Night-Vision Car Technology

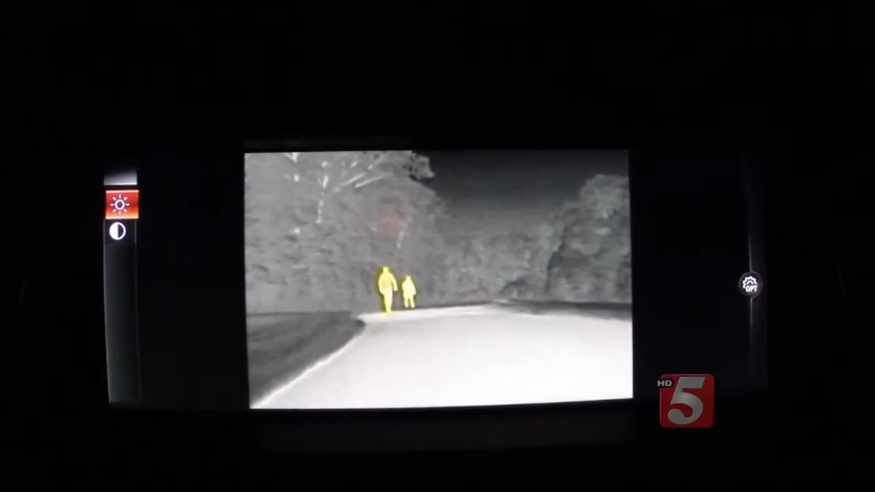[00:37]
The latest night vision systems help remedy this with advanced infrared cameras that detect thermal heat and make visible what your eyes can't see.